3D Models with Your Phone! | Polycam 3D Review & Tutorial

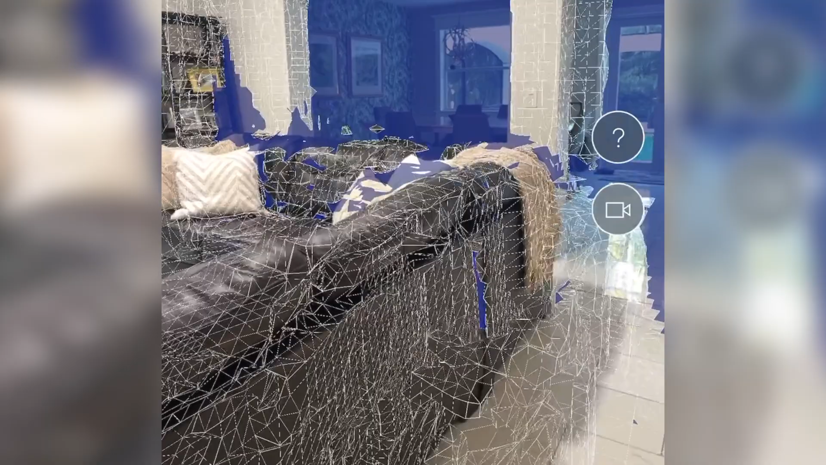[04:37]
Here's the video of me capturing my living and dining room.
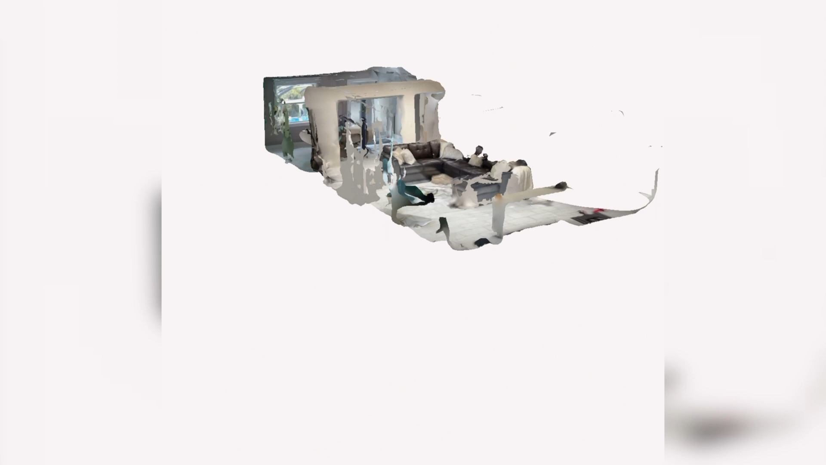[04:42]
And then this is the finished result. I feel like it was really hard to capture a room really cleanly with the LiDAR function.